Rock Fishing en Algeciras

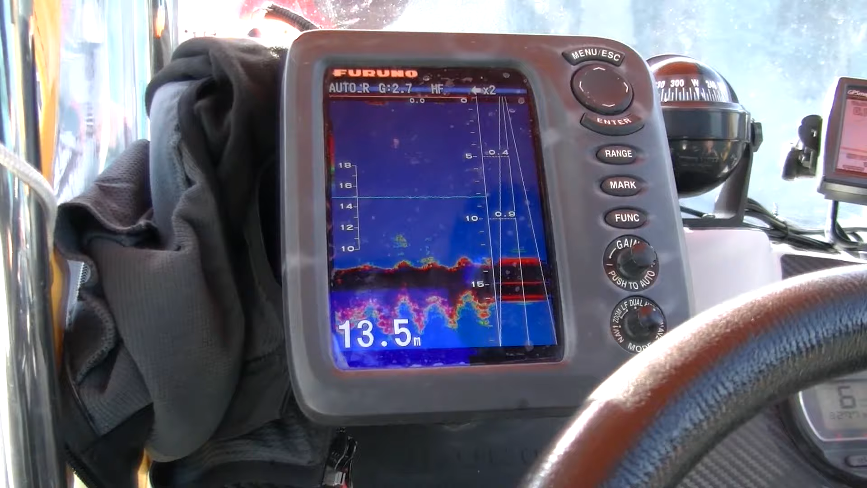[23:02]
On screen: depth 13.5 m
Hemos estado, ha sido una zona mixta de arena, roca, pero sobre todo cascajo y entre, como digo, entre 15 y 18 metros.